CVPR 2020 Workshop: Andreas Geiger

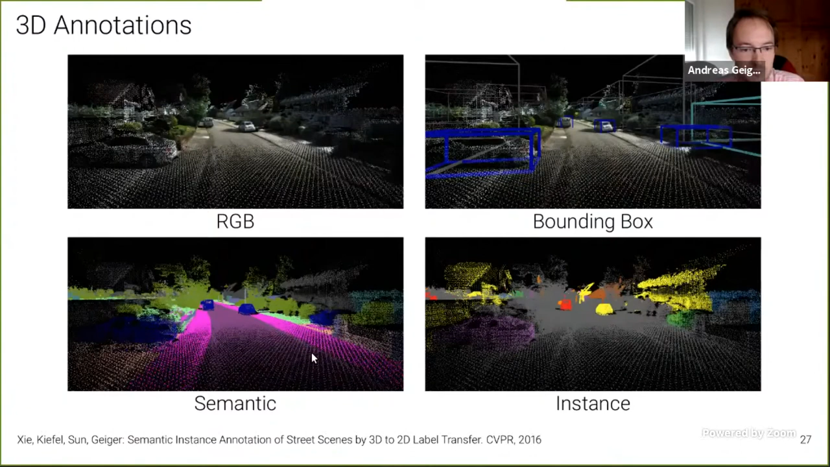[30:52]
You can see a 3d point cloud here on the left. Some bounding boxes that we have annotated the corresponding semantics. So we have an algorithm that derives from this bounding boxes, the semantics of the 3d points and the pixels in the image, as well as the instance information. Here you can see how this projects into the image.